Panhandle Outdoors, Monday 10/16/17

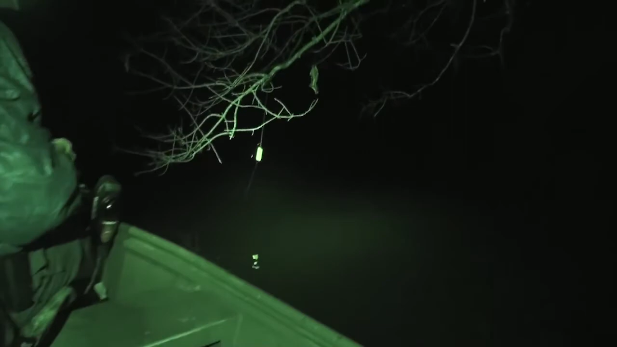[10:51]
I've got a bag. All right, folks, here we are. First one, we got some movement right here. Catching fish. Got something going on.
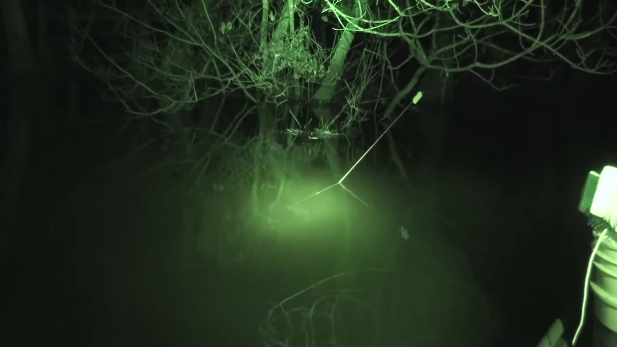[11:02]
Jump kick. Oh, yeah. All right, Bill.
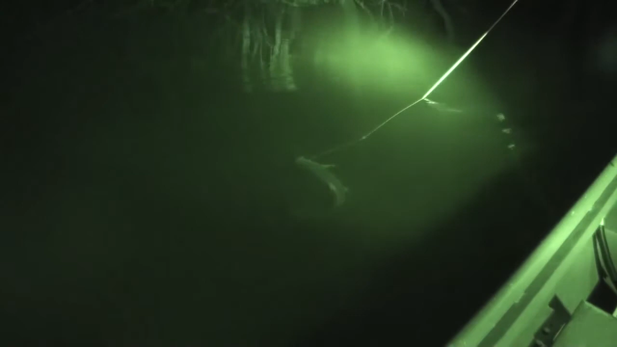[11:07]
All right. What? You're what? No, I'm trying to operate the boat.
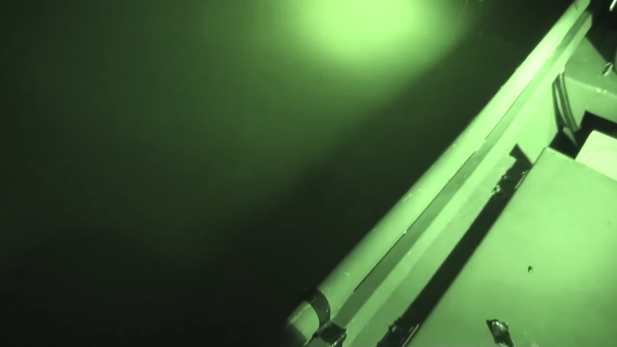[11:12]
I know. On the spotlight. I think we got him.
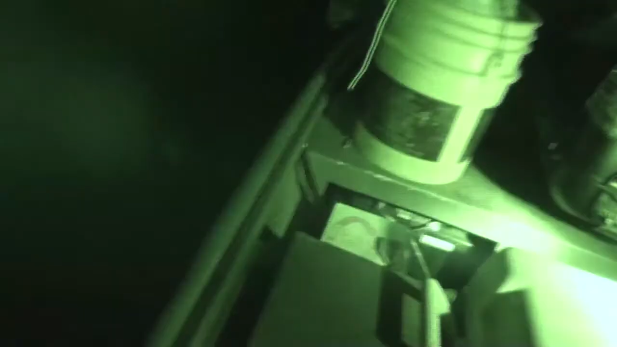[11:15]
Yeah, I got him. Yeah, I think we're okay.
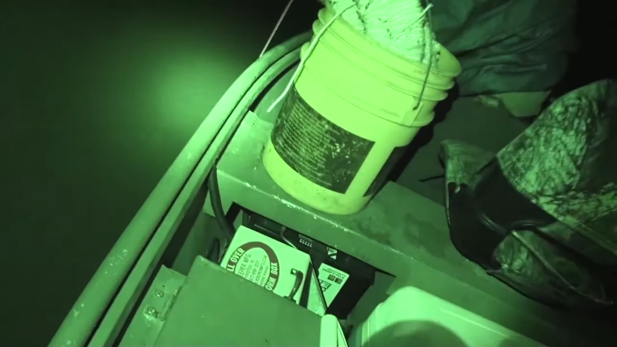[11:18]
Oh, yeah.
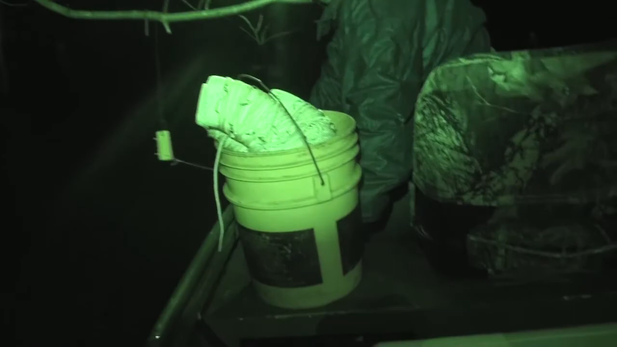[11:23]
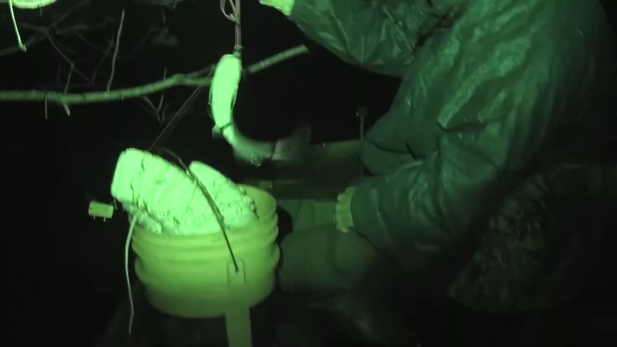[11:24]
Hold him over there. First strike of the night. Good job. Bill, you got the... Hey, look at that hook just in perfectly in the lip. Nice channel cat. Have you got any pliers in here?
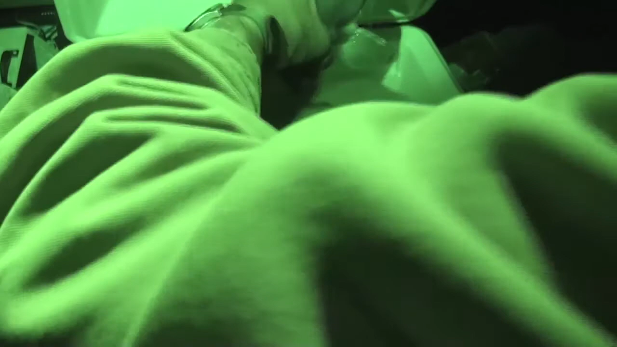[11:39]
Yeah. All right. First one in the box. We are not... We ain't got a full box yet.
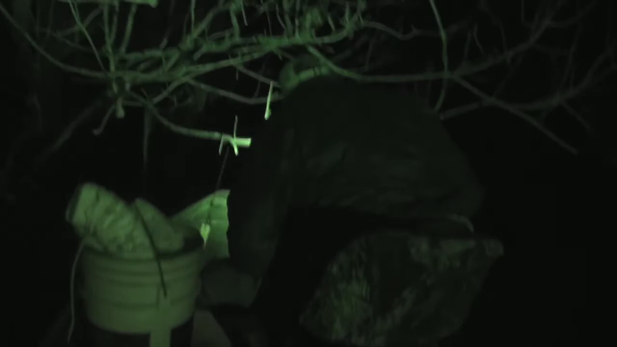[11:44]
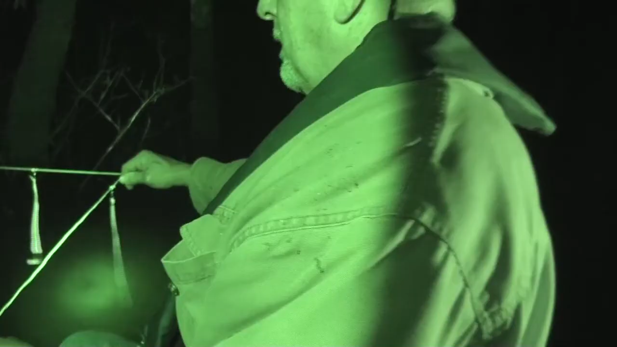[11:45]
All right, folks. Our next step is we're on to the trot line.
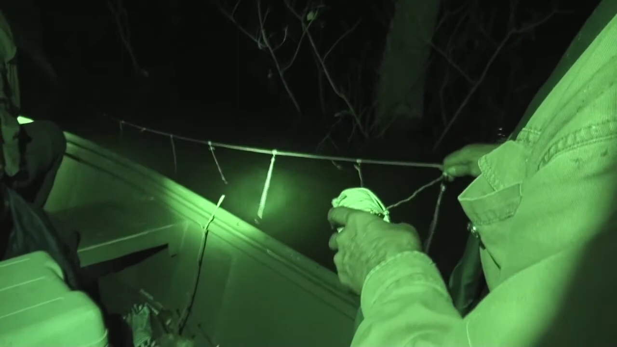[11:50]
Bill held it up right there, unraveling it here. So we're going to put it across this little slough.
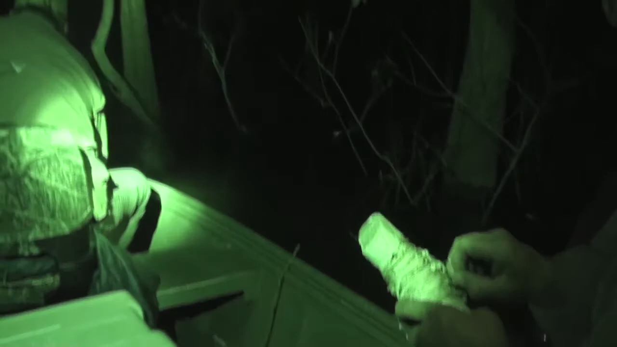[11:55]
Bill Adams up there running a trolling motor.
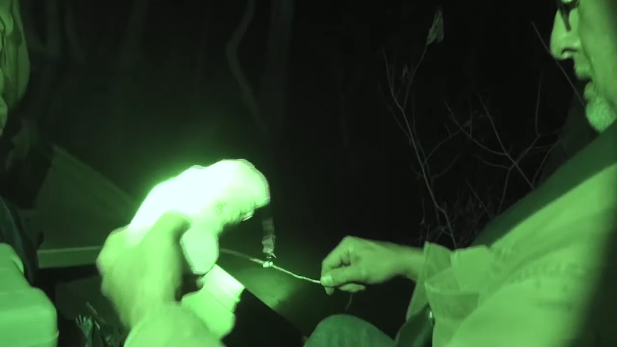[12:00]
And Bill Shields. And Bill Shields back here, the trot line man.
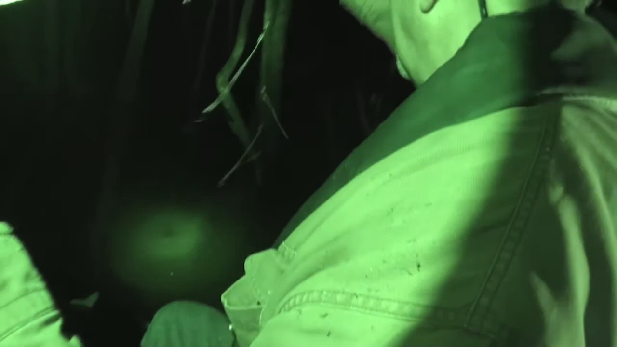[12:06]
All right, see what we got. How many hooks do you think is on here, Bill?